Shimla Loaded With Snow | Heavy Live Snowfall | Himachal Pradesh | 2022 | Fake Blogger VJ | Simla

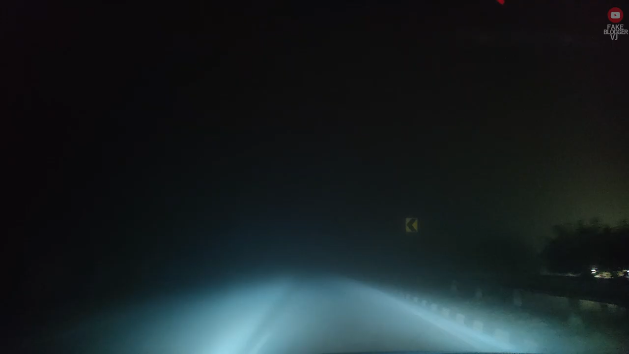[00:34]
की ये 300 किलोमीटर की जर्नी इस ऑलमोस्ट नो विजिबिलिटी वाली रोड पे पूरी की 6 घंटे में।